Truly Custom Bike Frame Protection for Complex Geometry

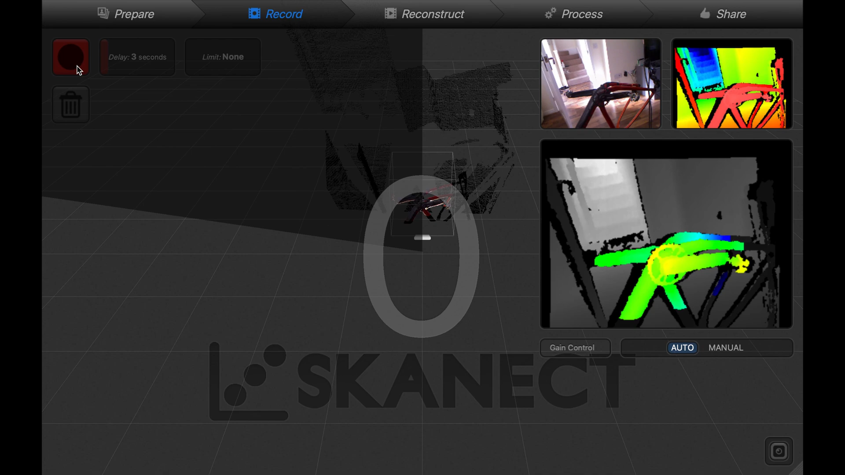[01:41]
Then using Schenect you can slowly build up a 3D model of the area of interest. This may take a few goes but once you get the hang of it you can produce some relatively detailed models of the bike.